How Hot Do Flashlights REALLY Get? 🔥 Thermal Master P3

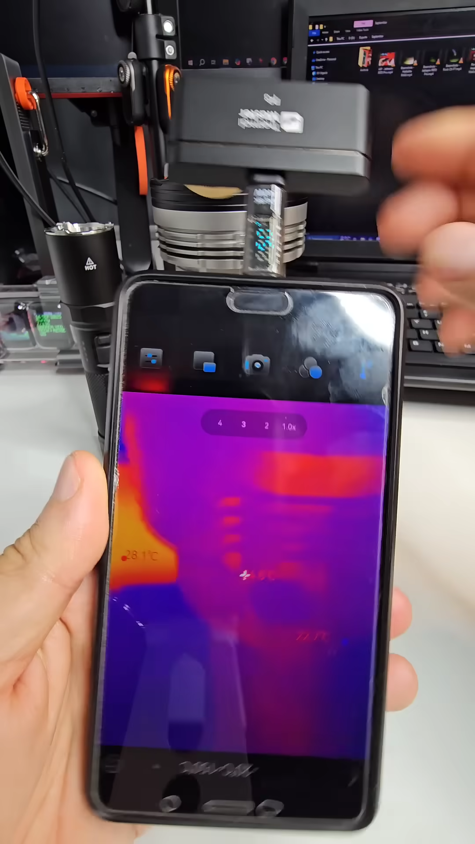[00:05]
It's a focusable thermal camera, just plugs into your phone so you can see it's focusing on that light here. This is the Heightlight R840.
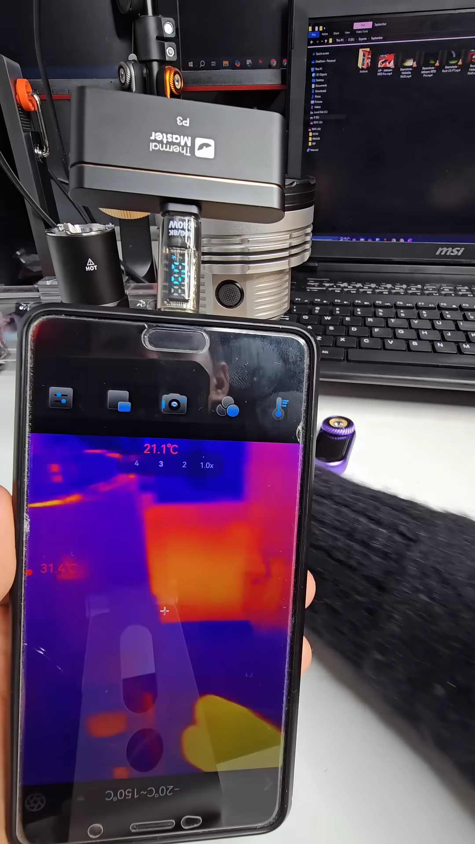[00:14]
I've got the Nextorch P80 here to the left as well and I've got the loop dot. You can see my hand is a lot hotter than everything else.
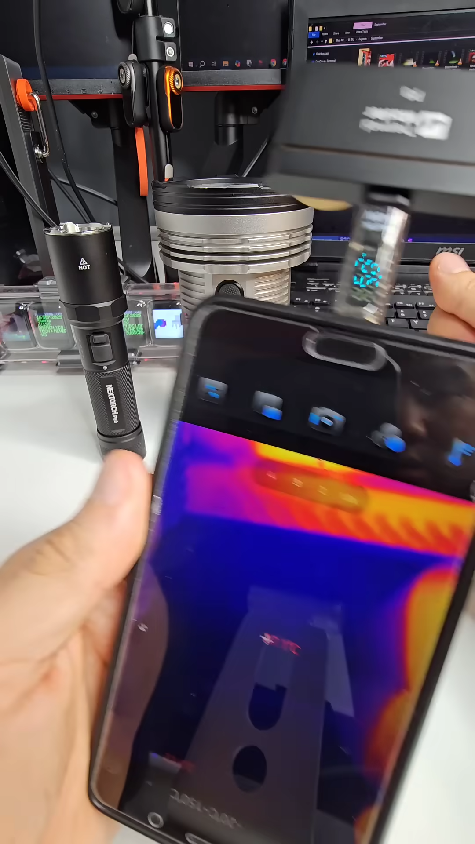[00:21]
So let's turn these all on and
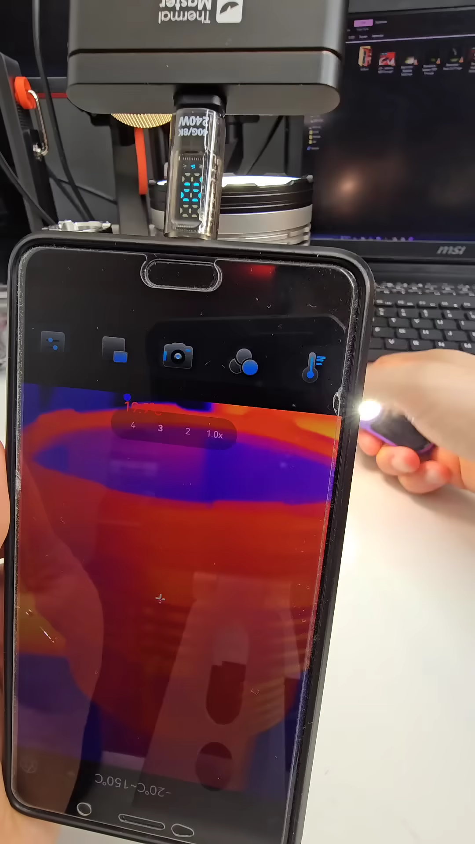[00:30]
switch that one on quite high as well.
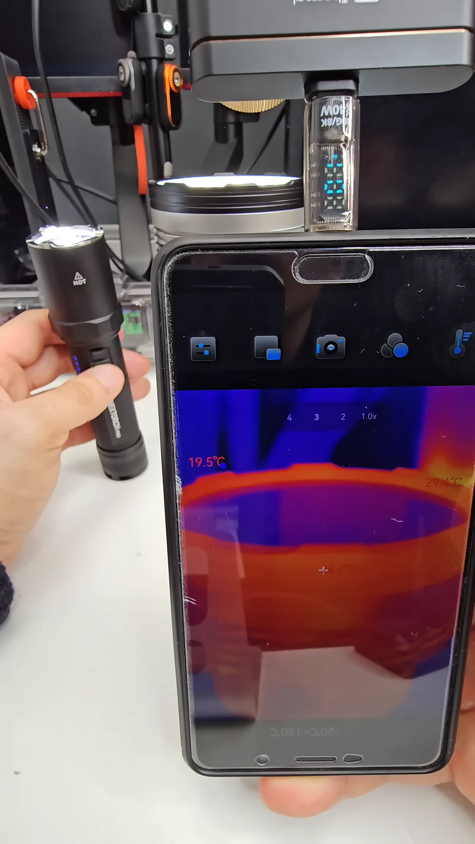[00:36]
There we go. So they're all on now and now I've set the emissivity value
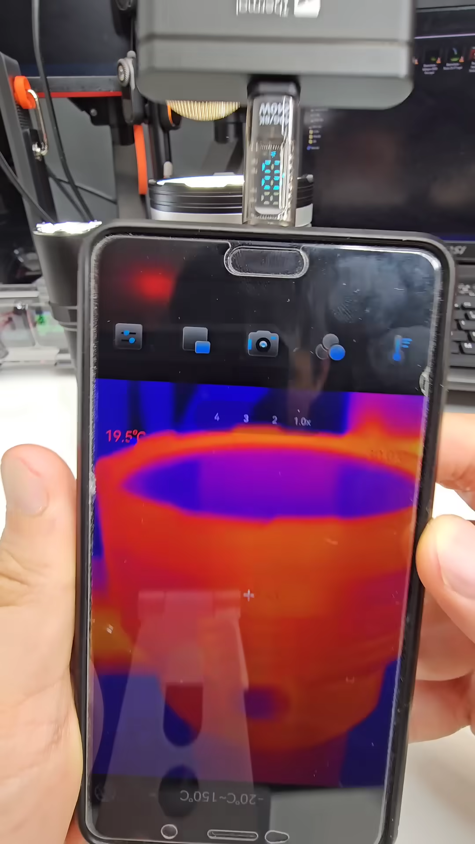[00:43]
as well to fairly high. So 0.8.
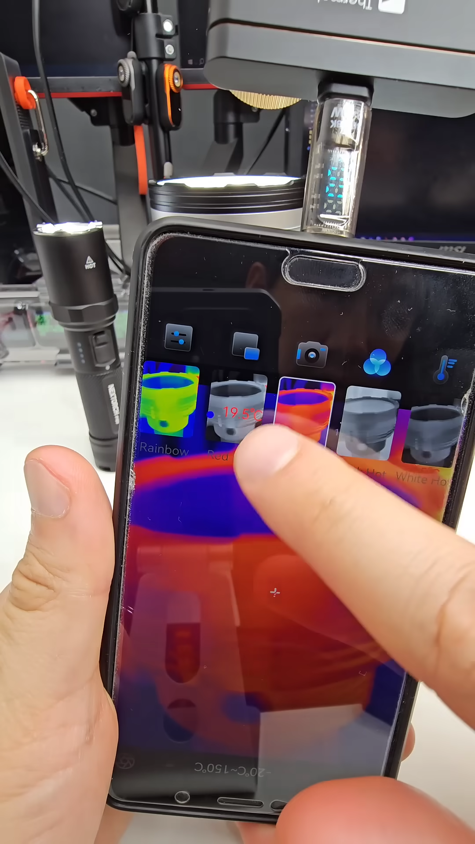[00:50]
I might actually change that a little bit so you can read the little numbers here on the screen.
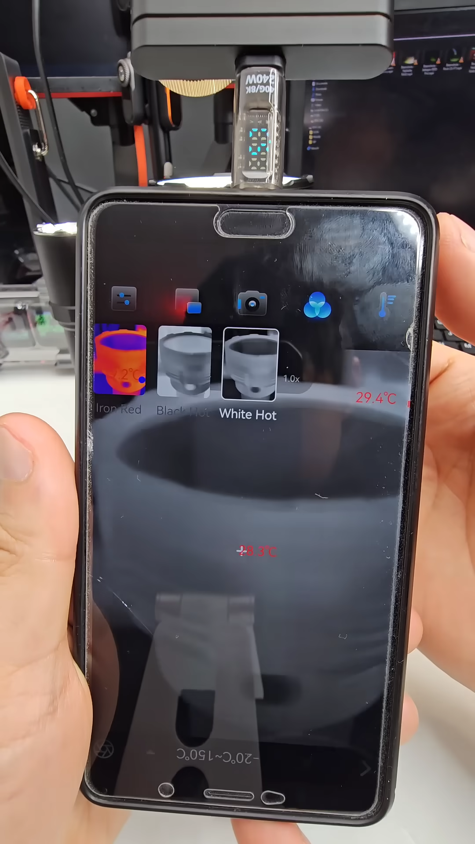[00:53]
Okay.
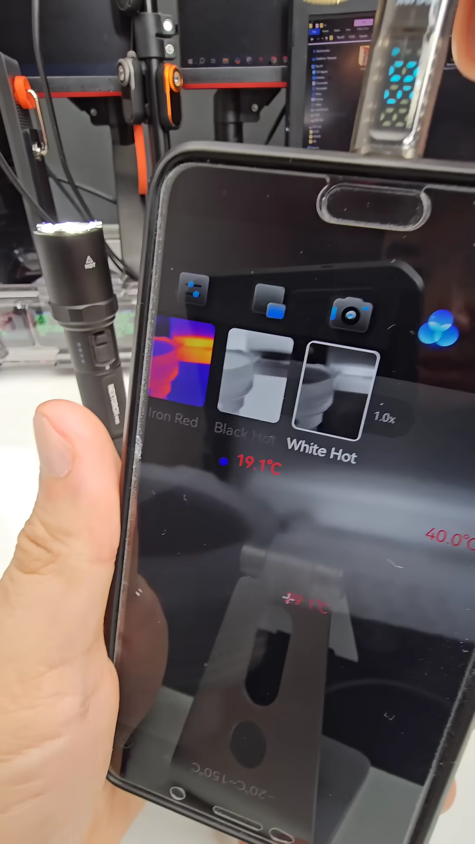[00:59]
It's actually picking up my computer in the background with just 40 degrees Celsius.
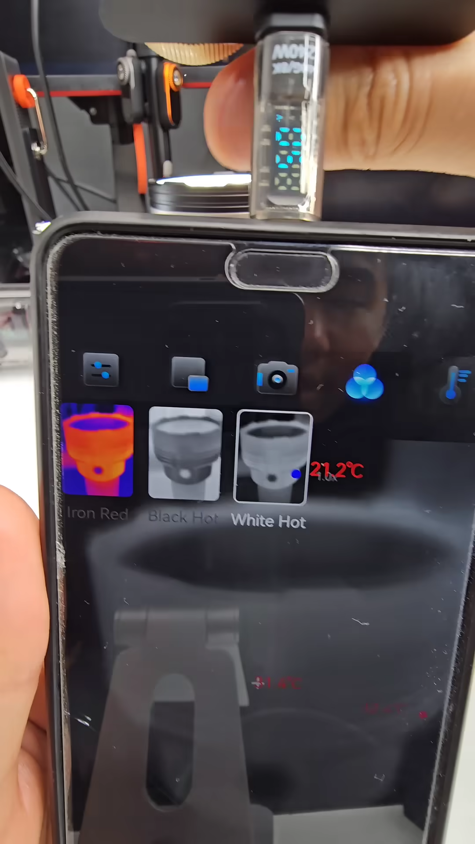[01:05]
Let's see how this light warms up. So it's still measuring fairly low.
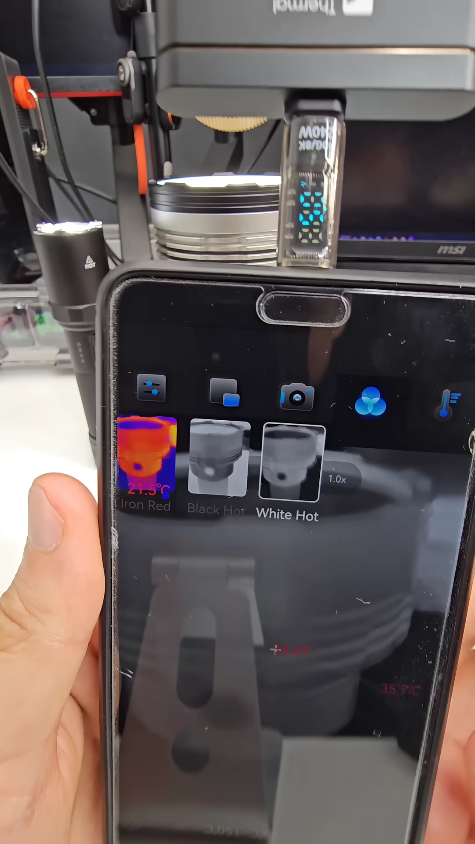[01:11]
Oh, there we go. It's actually, what is that, 34, 35.6.
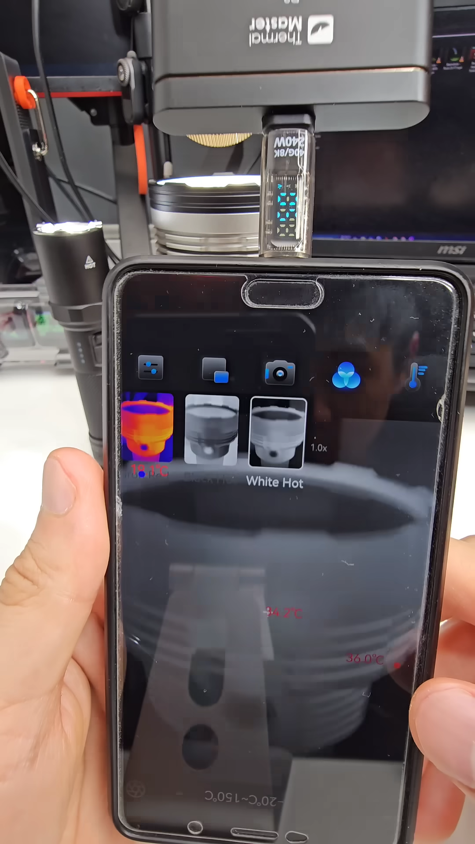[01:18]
You can see this sort of red kind of dot here jump around so that measures like the hottest part of the light and the blue dot measures the coldest part of the screen.
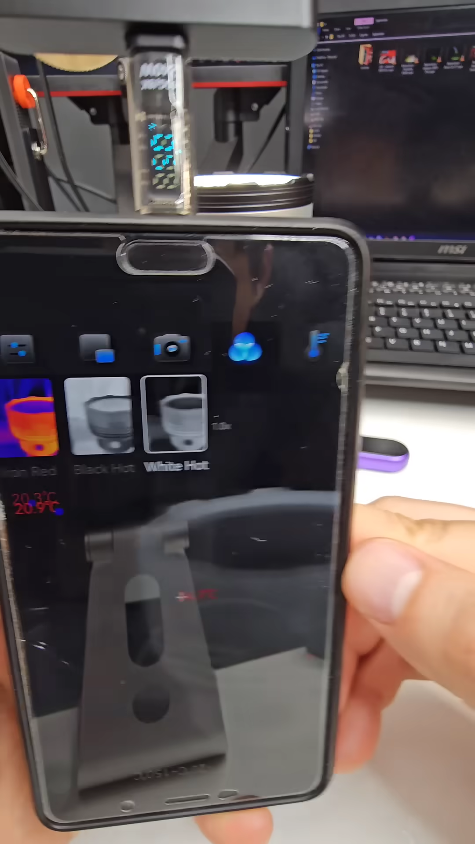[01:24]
So here I've got the Nextorch P80.
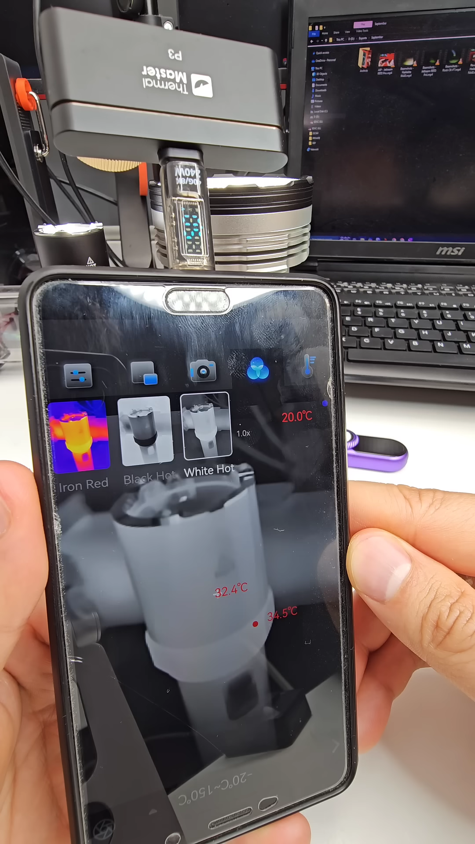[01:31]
On screen: spot 32.4°C, max 34.5°C
So that's measuring at the hottest point. So you can see here it's jumping around 34.8 degrees Celsius and the loop dot.
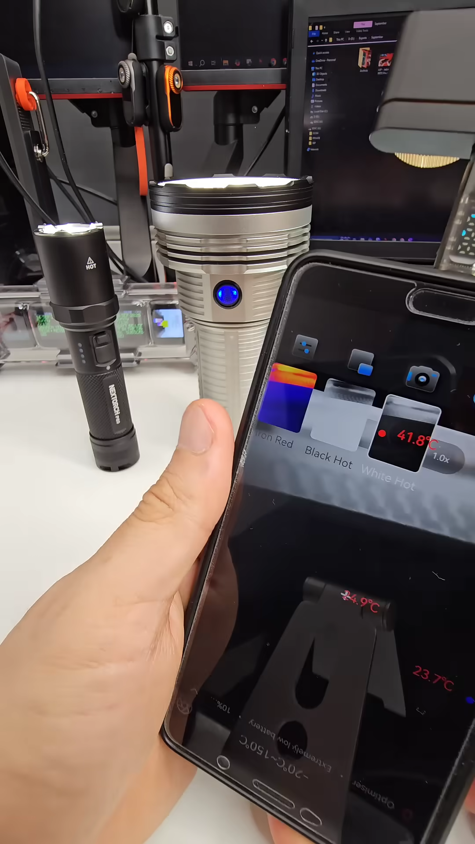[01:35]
Let's see, what is it measuring? 27.6.
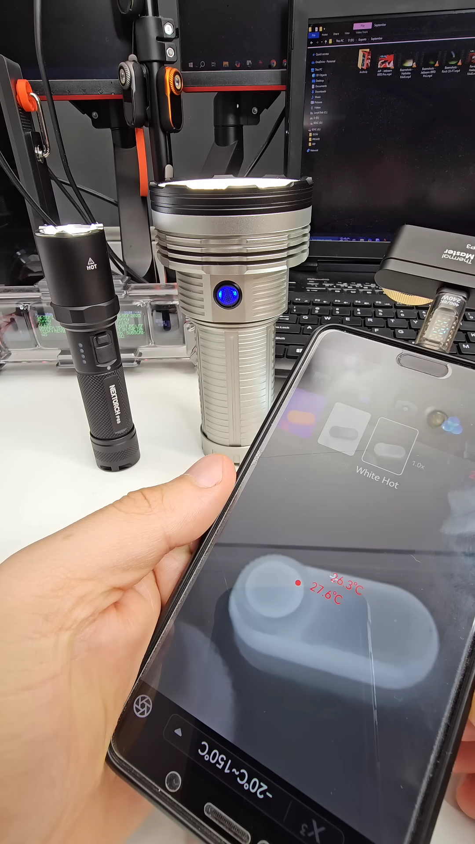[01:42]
But yeah, you can put that little white crosshair over whatever part of the light you want and it will only measure that particular point.
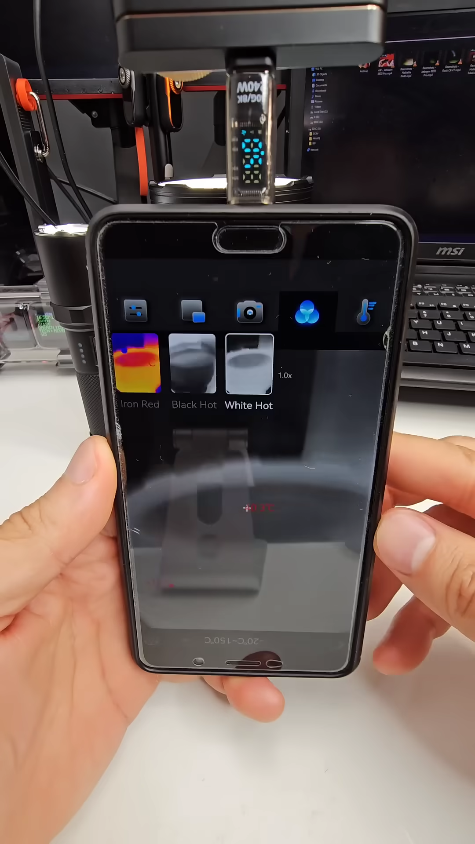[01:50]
Let's have a look. How is the Hake light going?
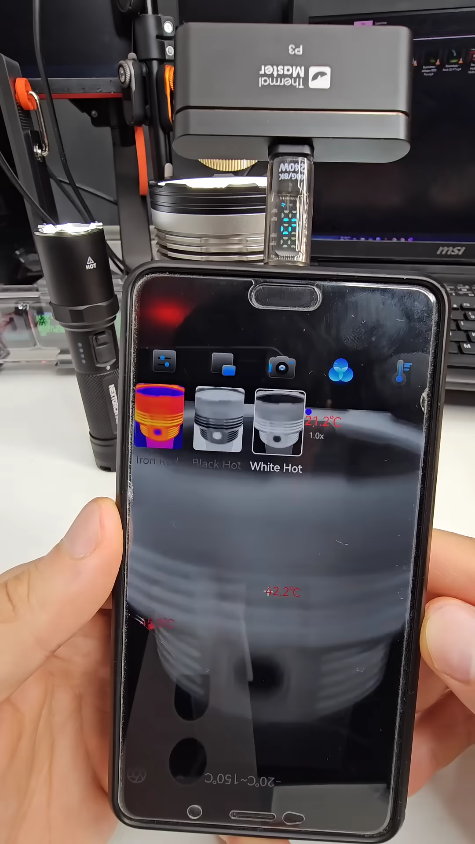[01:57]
On screen: spot 42.2°C
Okay, 40 something degrees Celsius and it is stepping down.
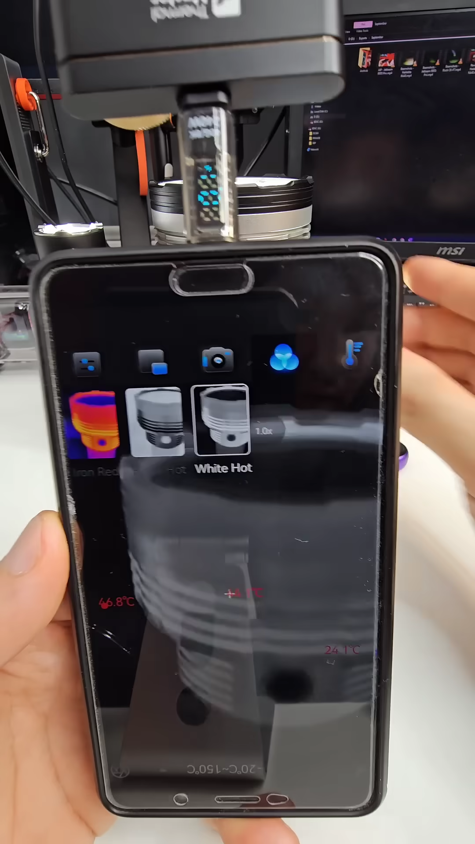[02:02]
It's stepping down.